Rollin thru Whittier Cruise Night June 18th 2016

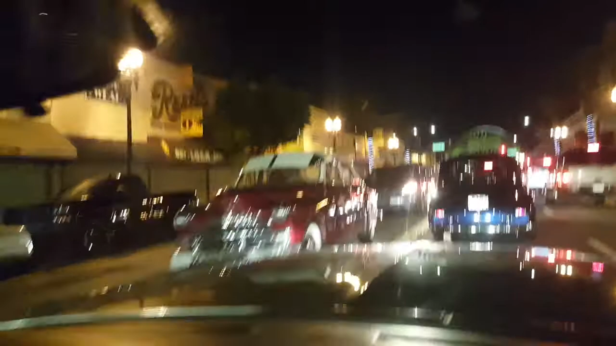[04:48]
That truck is dope, 78 Ford.
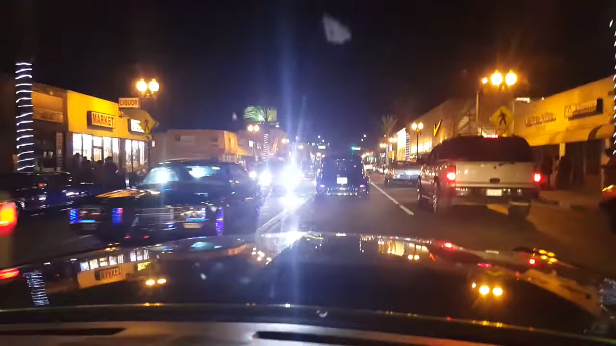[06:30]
I like that. Oh my God. GTO, fucking GTO convertible.